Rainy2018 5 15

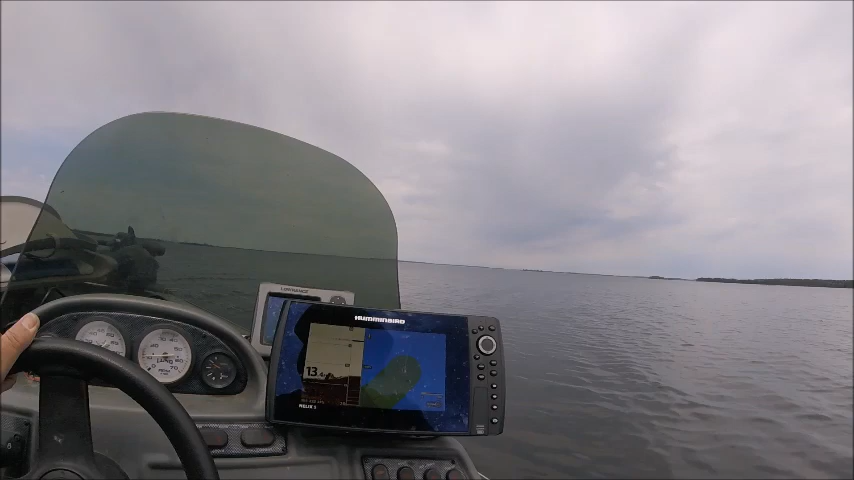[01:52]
Nice little point comes off this island here. Graphing it with my new recording sonar.